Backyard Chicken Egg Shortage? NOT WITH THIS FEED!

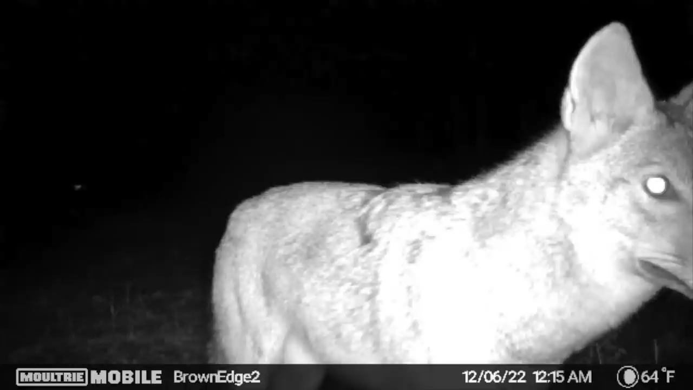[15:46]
I mean, they come in just about every day. It was like totally ice and sleet out here the other day, and I came out here, heard the chickens squawk, and they were all going nuts.
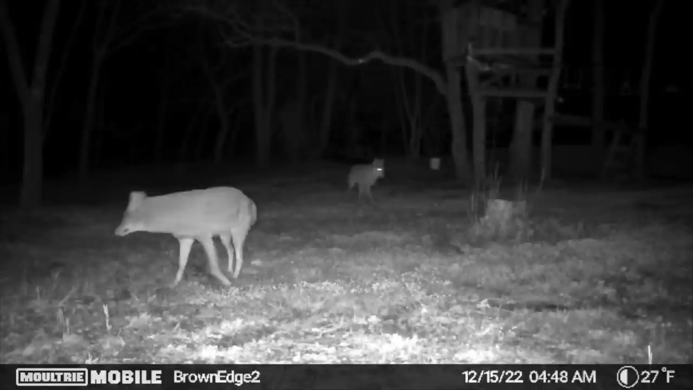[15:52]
And there was a coyote out in the yard, and I ran him off, and he was literally breaking the ice branches for like 100 yards.